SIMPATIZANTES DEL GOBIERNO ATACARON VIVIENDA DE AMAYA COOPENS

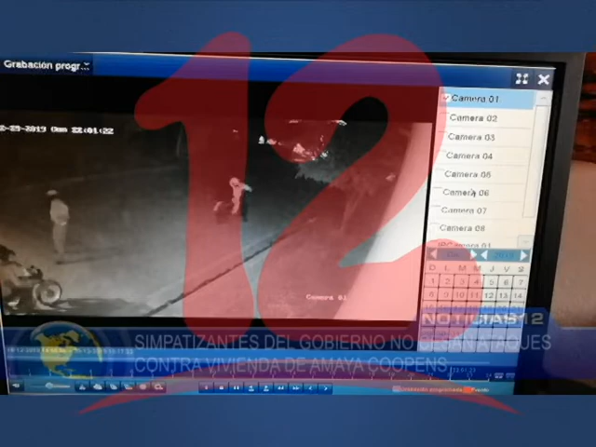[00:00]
La vivienda de la excarcelada política Amaya Copens continúa siendo objeto de ataques de parte de simpatizantes del gobierno en Estelí. La noche de este primero de enero, motorizados rociaron aceite negro en las paredes.